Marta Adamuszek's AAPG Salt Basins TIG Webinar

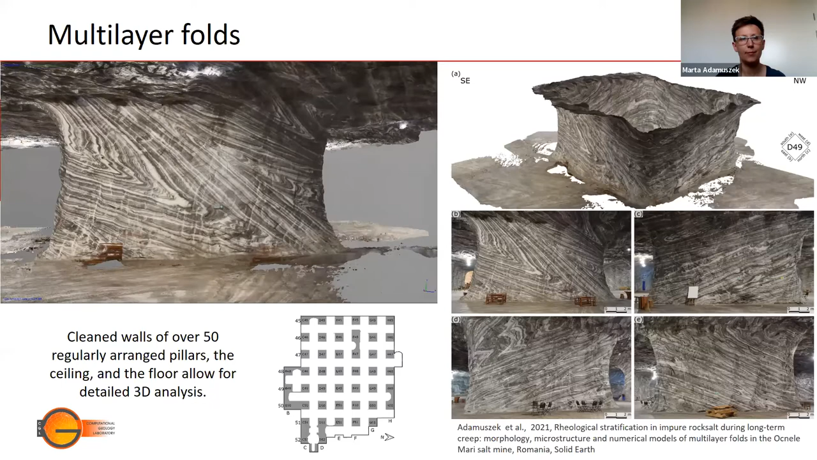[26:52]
Example of such a reconstruction of one of the pillars you can see in this video.
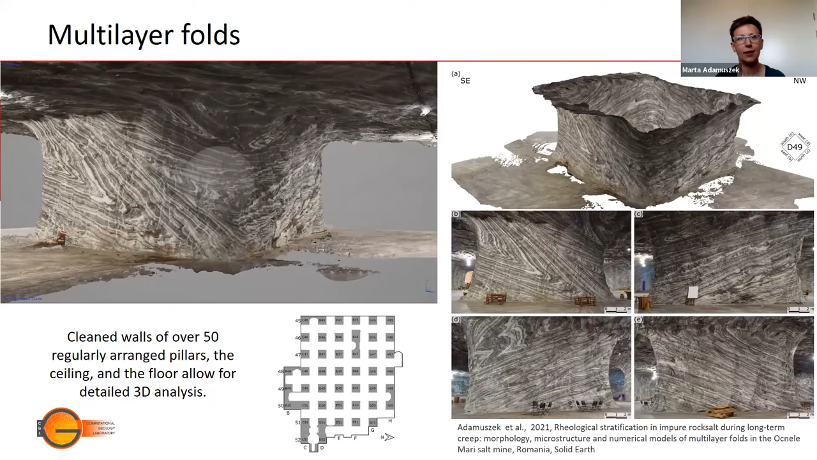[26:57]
The walls are the most impressive structures in Oknallemari salt mine.